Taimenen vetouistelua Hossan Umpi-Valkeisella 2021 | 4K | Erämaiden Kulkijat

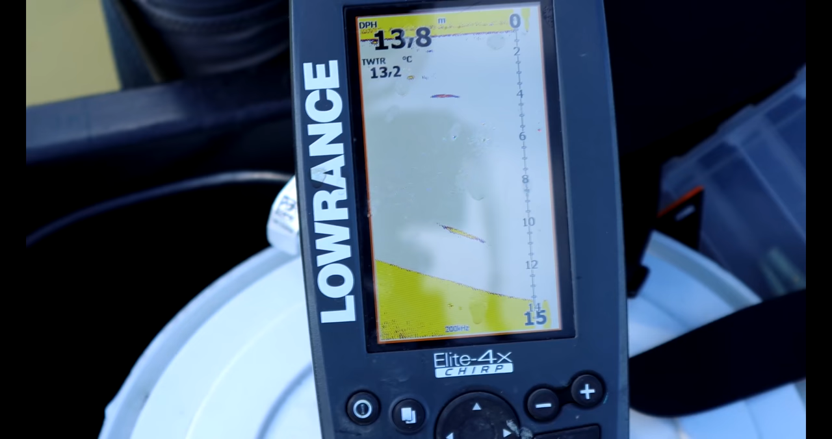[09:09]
On screen: depth 13.8 m, water 13.2°C
13 astetta näkyy olevan veden lämpötila, eli melko paljon on huonot tuosta kesän lukemista.
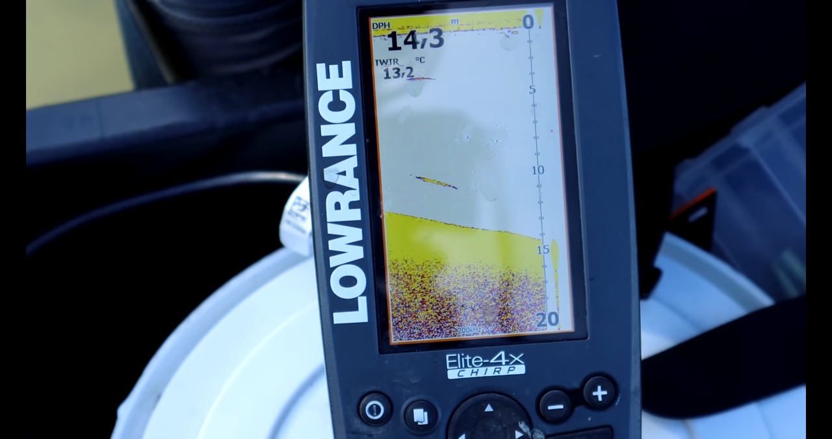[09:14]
On screen: water 13.2°C
Niin tuossa katsottiin kaloja tuossa äsken vähän tarkemmin, niin siitä 800 metristä tuonne 15 metriin välille, niin väliveessä ja pohjan tuntumassa niitä kaloja oli.